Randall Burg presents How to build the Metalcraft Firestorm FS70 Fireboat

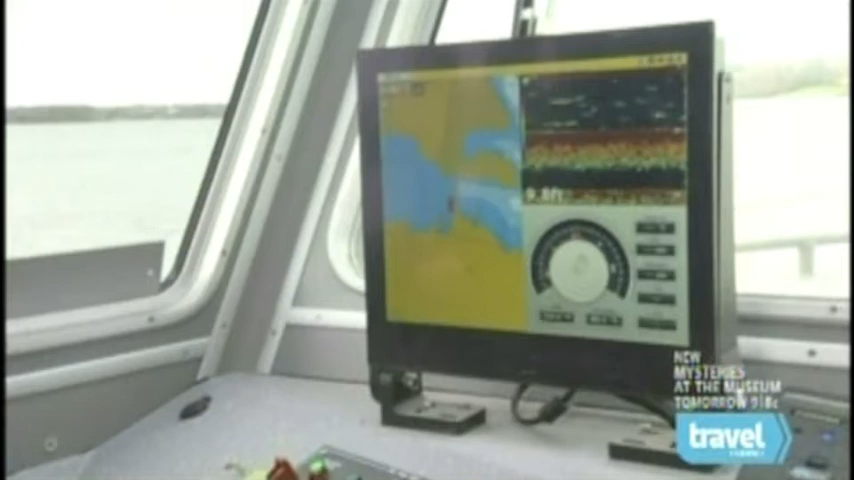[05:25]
gives us depth, and gives us the chart system so that you know where you're sitting at at the time.